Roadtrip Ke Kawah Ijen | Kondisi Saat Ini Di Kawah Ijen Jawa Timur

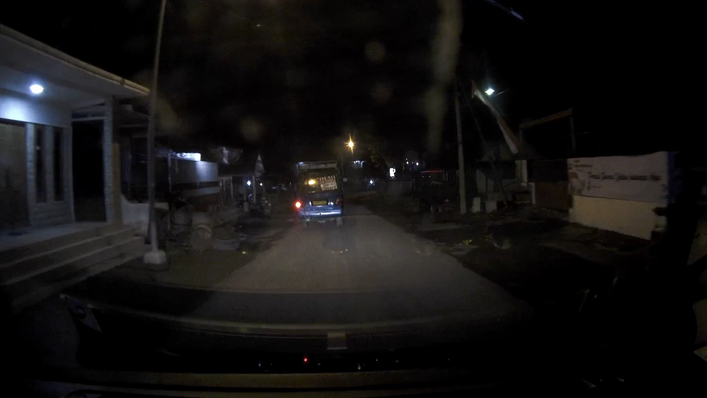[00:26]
Oh ya, kedatangan kita di Kawah Ijen kali ini pas kena malam hari ya.
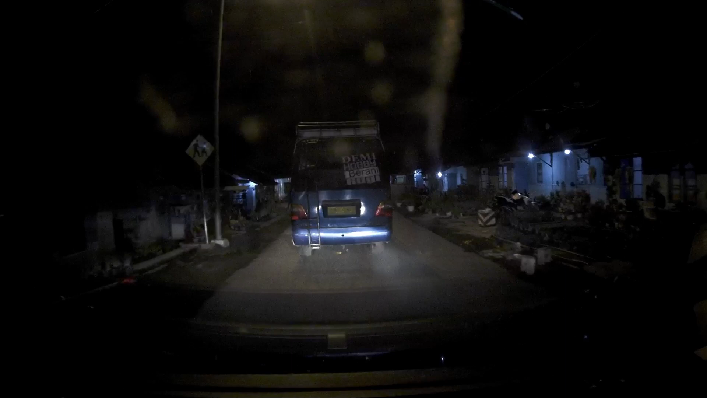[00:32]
Untuk video siang hari di perjalanannya nanti ya di video selanjutnya.
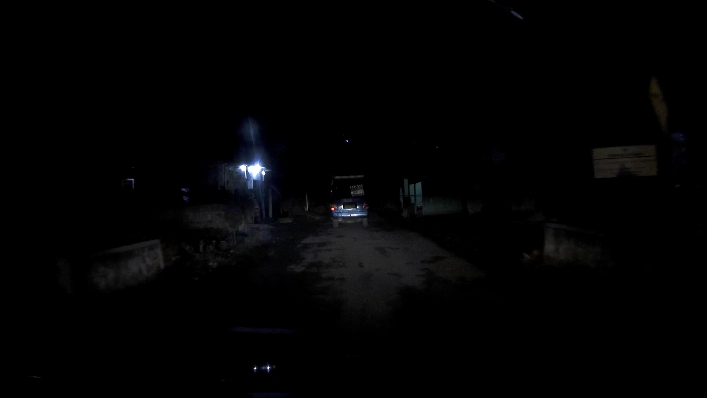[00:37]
Jalanannya sih bagus ya, pas buat dua mobil, nggak ada tanjakan,
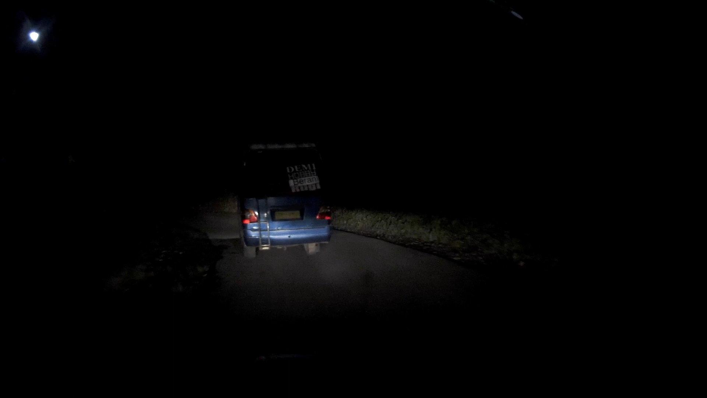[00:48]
jadi mobil FWD aman jalan ke sini.
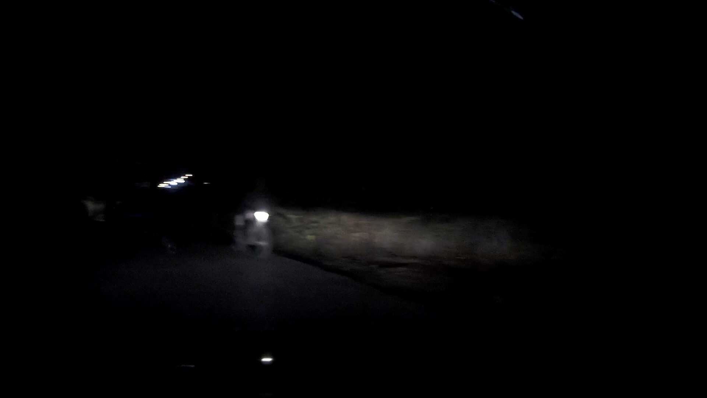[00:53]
Jalannya melewati perkebunan orang. Pas di jalan cuacanya bagus, nggak hujan, tapi pas sampai di Paltudingnya gerimis itu.
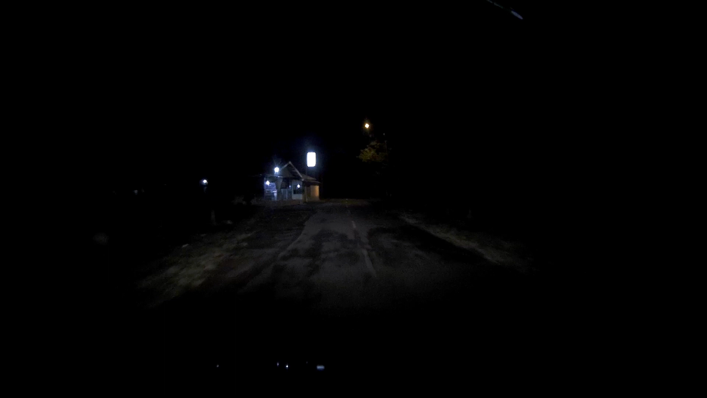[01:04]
Gerimis sampai waktunya pendakian sekitar jam 4 lewat gitu. Gerimis sampai ke kawah.
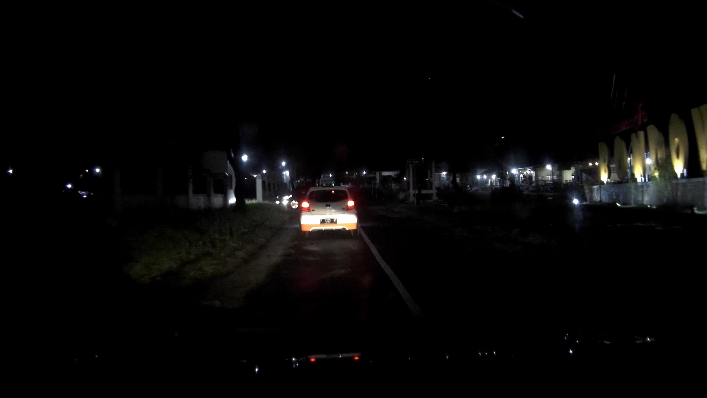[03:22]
sekitar jam 8 lewat malam ya, jadi kondisinya masih sepi pengunjung.
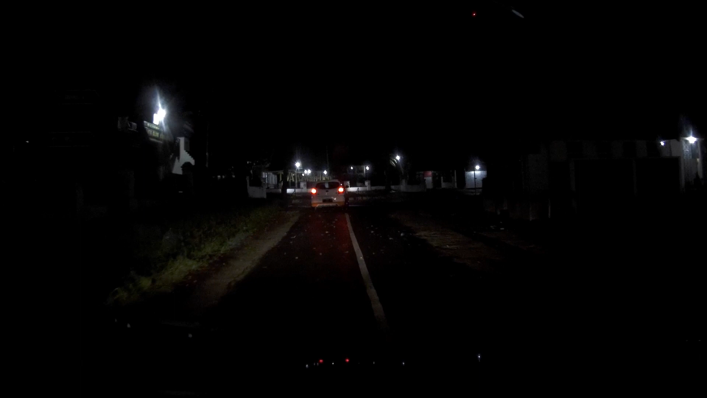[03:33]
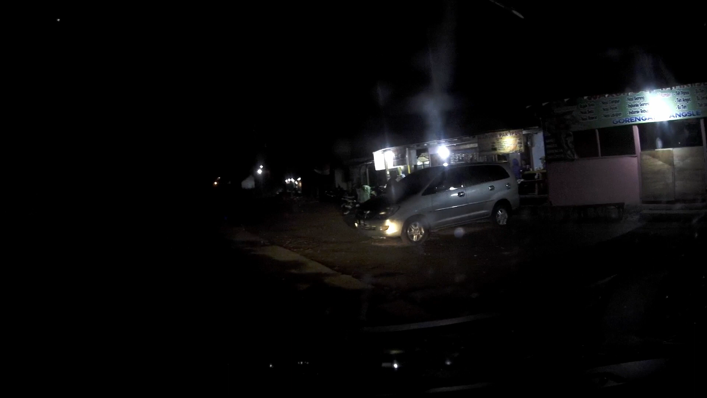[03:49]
Parkirnya di pinggir jalan ini, katanya
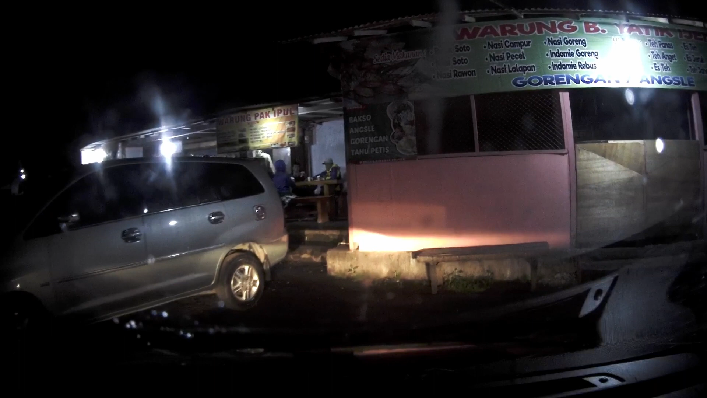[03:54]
pas kita ada gate-nya itu katanya ambil di pinggir jalan biar besok pagi-paginya gampang keluar kalau mau pulang.